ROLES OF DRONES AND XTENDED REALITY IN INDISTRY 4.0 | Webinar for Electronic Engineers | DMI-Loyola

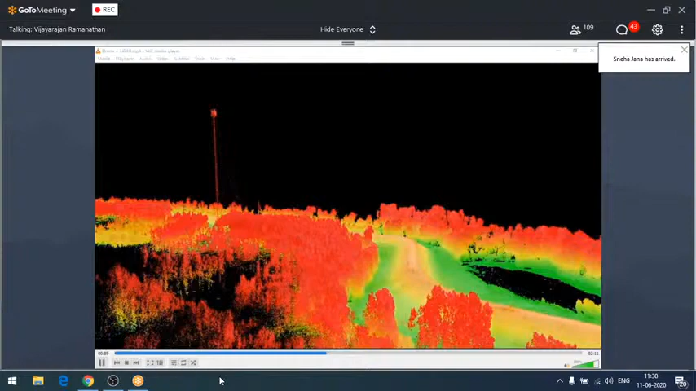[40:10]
So this, I just paused the video. This is how they do that 3D mapping and other things.
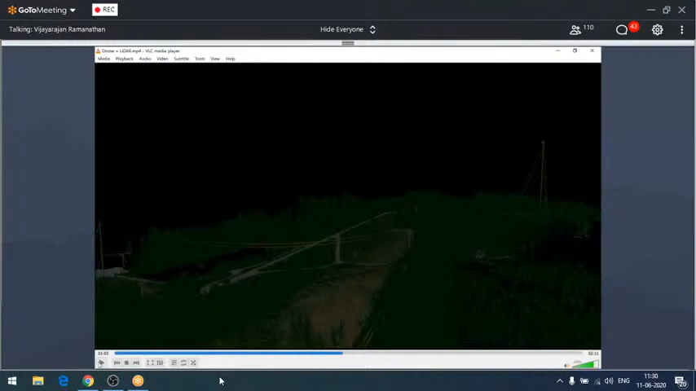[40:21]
After they capture that aerial footage, they'll convert them into 3D mapping data.